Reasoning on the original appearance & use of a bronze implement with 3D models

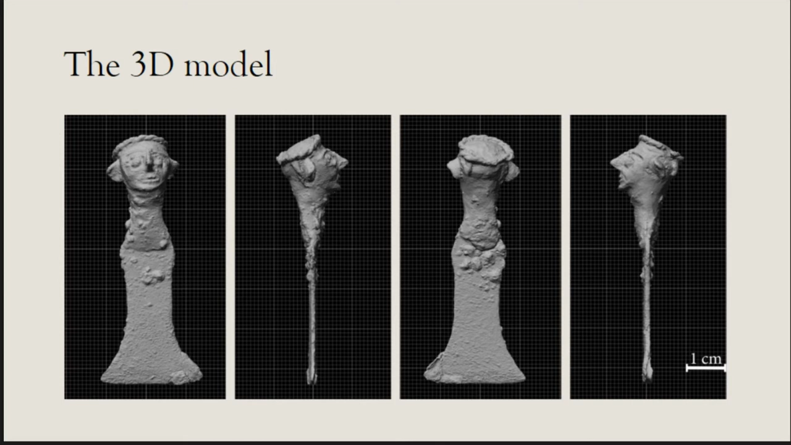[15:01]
So all these little bubbles are corrosion. And there's also one interesting element down here at the bottom. We will have a closer look at later on. The mesh density check. This relates to the thing that I said before about the capture density.
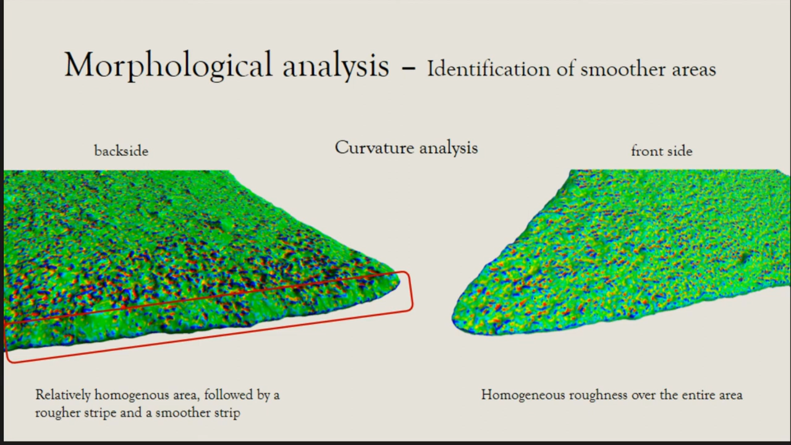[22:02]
So what this suggests is that this could be from use. That it was tiny bit polished. But it's hard to tell because of the corrosion. Ah, I'm sorry. No, no. You don't have to conclude that. Okay. So there are also differences in the face.